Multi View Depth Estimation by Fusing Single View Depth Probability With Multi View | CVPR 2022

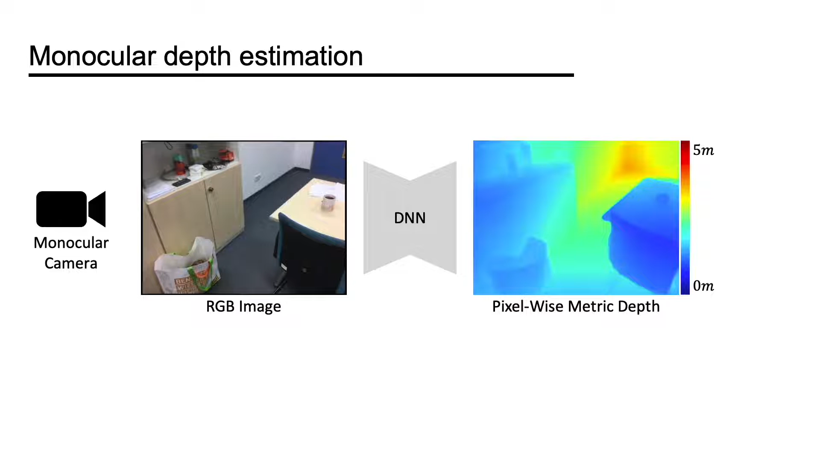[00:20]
Given a monocular input, our goal is to estimate the pixel-wise metric depth. The problem can be solved using single-view methods and multiview methods.